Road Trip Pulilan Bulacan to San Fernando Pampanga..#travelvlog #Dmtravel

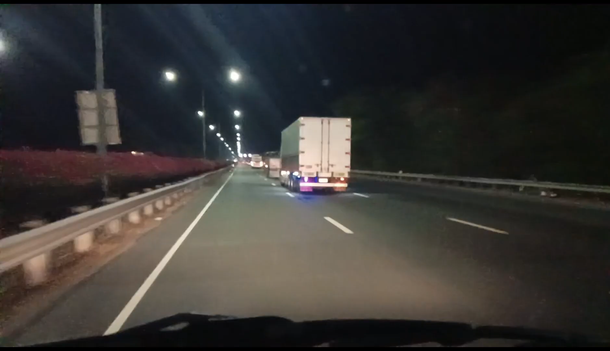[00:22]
Check tayo mga bongs. Wala na pang upload. Nandito na tayo sa, malapit na tayo sa San Simon. Pampanga. Saan ko sa Bayadak. Mahabang tulay nito sa Pampanga. Boundary na Bulacan.